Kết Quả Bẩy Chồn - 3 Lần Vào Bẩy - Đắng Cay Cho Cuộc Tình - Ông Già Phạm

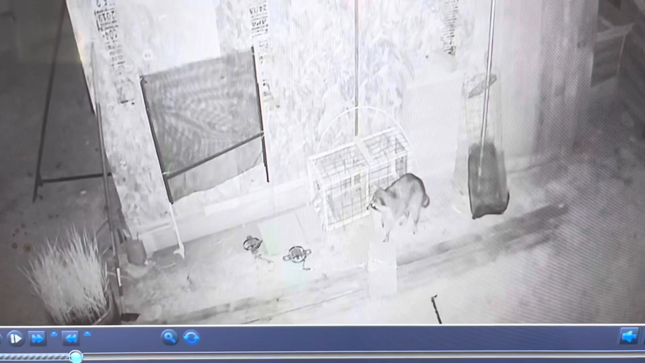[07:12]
Quý vị thấy nóng máu không? Đó. Cái lồng mình để ở trong á thì nó vô nó dính. Mà mình không thấy thì nó giải nó ra. Rồi tới chừng cái lồng mình đem ra ngoài á thì nó lại nó đứng đó nó nhìn đó. Nhưng mà tới sáng mình ra mình mới biết lý do rằng là lúc nó lợi á là cái bẫy mình nó sập rồi đó. Nhưng mà mình không biết lý do sao sập. Tôi nghĩ rằng chuột nó vô nó ăn cái miếng mồi á, nó kéo cái miếng mồi là nó sập cái bẫy đó. Nó vô không được, nó ngồi nó nhìn hồi nó buồn quá nó đi rồi.